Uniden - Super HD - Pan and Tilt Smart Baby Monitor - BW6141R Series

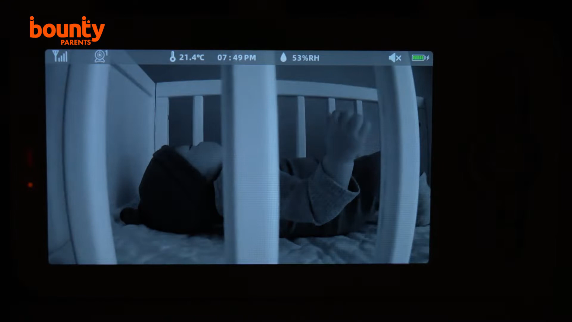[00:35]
The monitor also features night vision, which means you reduce the chance of waking your bub if you want to look in on them after bedtime.